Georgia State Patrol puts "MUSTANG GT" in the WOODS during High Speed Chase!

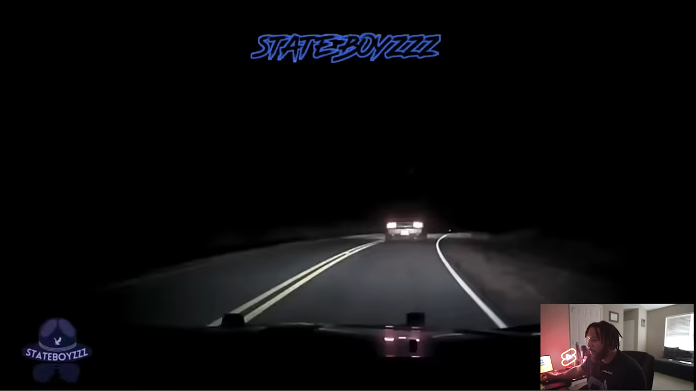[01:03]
figured it's time to show the mustang some love we showed nothing but mopars and a little bit everything in between i don't think i've ever had a mustang on the channel so uh mustangs come to the front of the congregation this looks like a 2009 2010 body gt
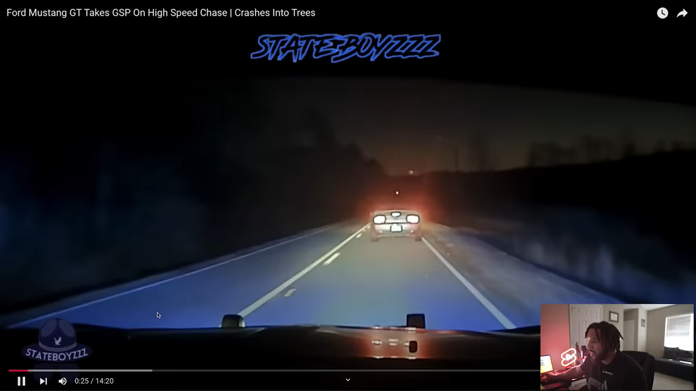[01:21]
yo what the fuck what like what back roads is this right here like this is my worst fear is getting caught as a black man in a dodge charger in the back roads of north carolina by a state trooper you know what i mean like maybe that's just my um um you know paranoia but i would hate to get pulled over by a police officer back here all right so he pulls over
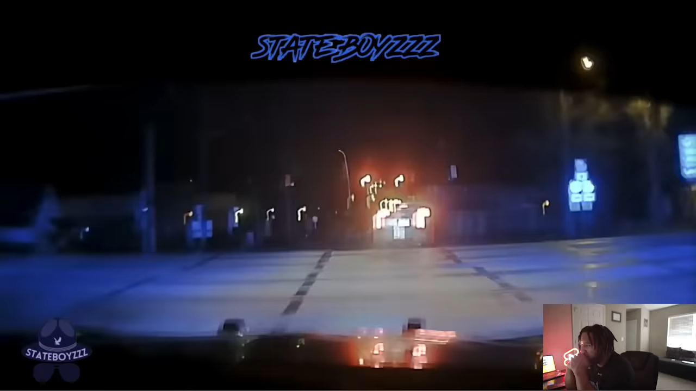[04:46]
getting airborne getting airborne yeah I don't like nothing about this chase going through residential neighborhoods on a two lane I don't like that at all all right